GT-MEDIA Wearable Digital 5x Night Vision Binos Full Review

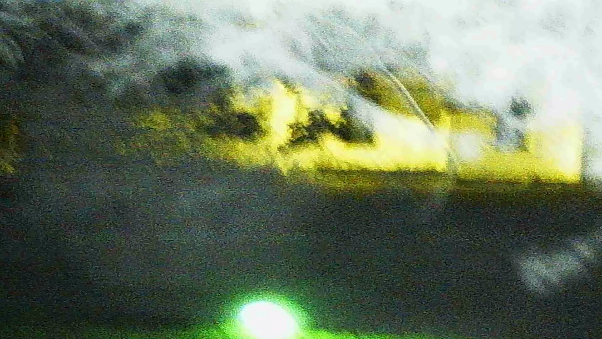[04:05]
look way over here off in the distance that is a church you can see the leaves on the nearer tree this tree is probably 30 yards away and that church is at least 200 yards away so this definitely works pretty good